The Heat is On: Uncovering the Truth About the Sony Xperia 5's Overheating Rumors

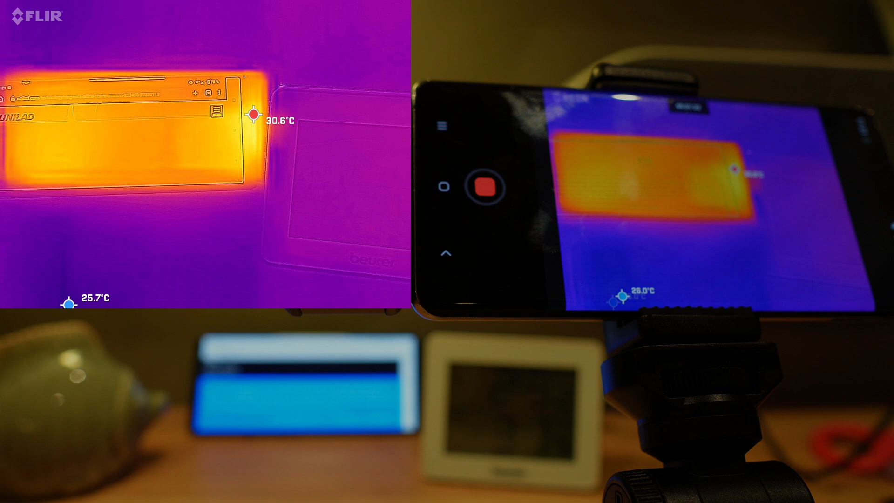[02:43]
23 degrees and I ran this test for over five five minutes and nothing changed in the temperature so I guess we would land it at 30 degrees here so here we are with the YouTube watch test as you can see it's again the bottom of the screen that is getting most hot we start out at around 32 degrees and it rises all the way up to 35.5 36 degrees at maximum this
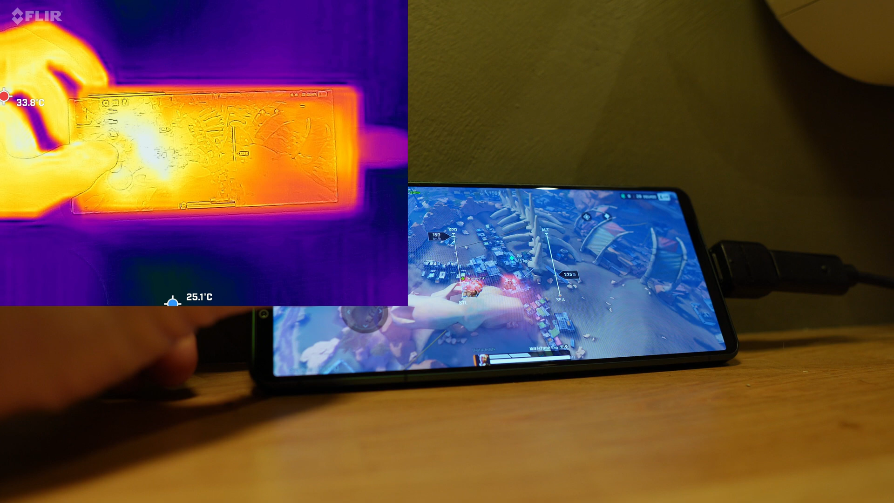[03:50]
as you can see the temperature is jumping between my fingers and them and the phone and it started out in the menu at around 32
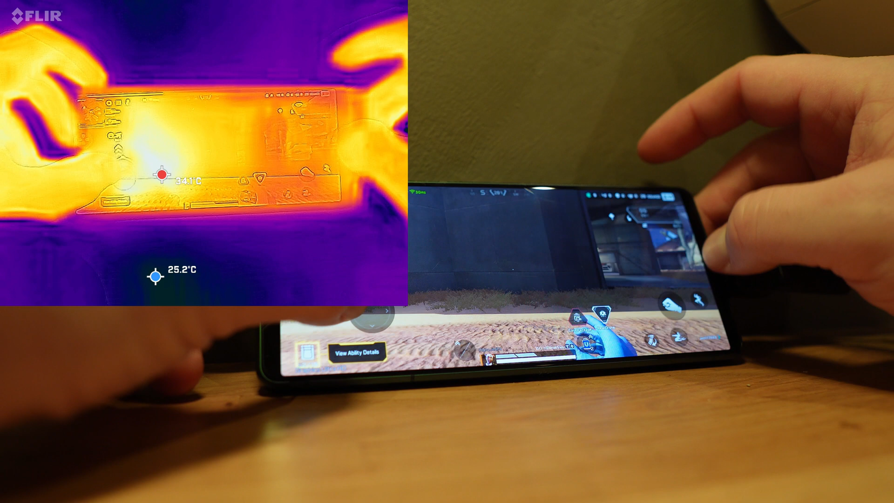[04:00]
degrees and quickly rises up to 33 34 degrees so skipping to the end of the round here we actually end up
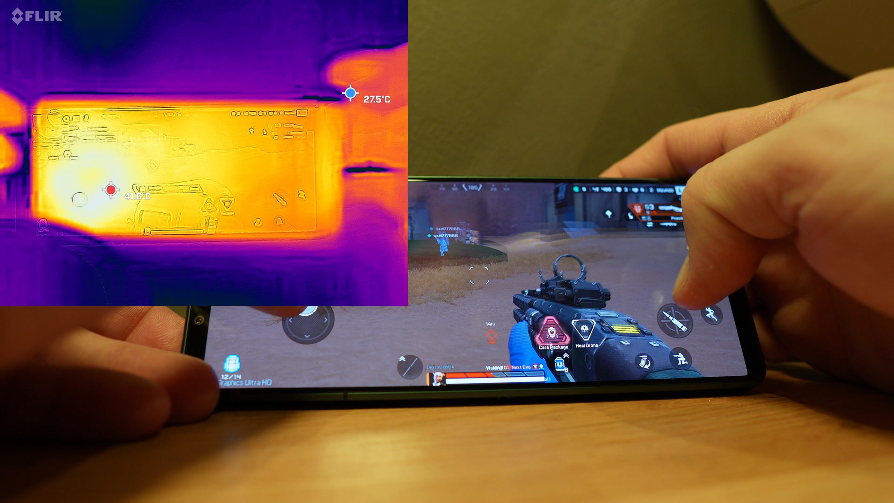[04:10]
with almost 43 degrees on the screen where you touch it with your fingers this is something that you can feel and I want to say that at this stage this this match took about 10 minutes or something so this really gets the phone hot and hey champions yay
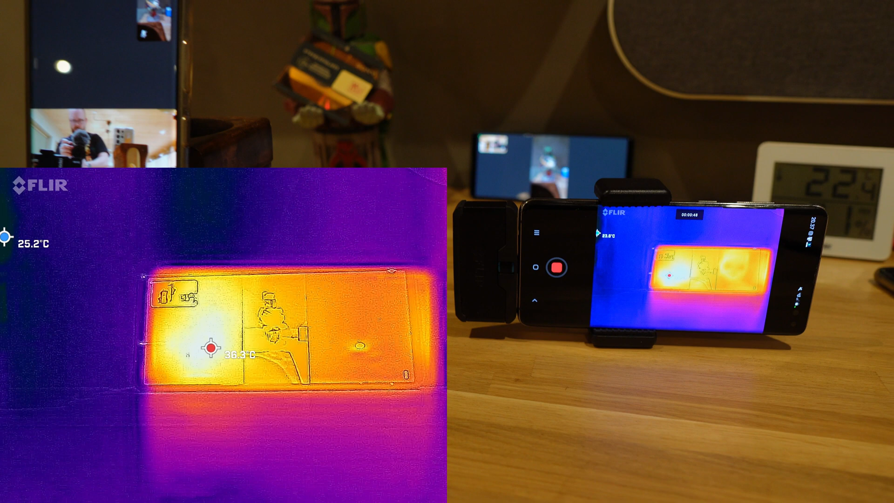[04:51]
see that we had around 40.9 degrees or something like that so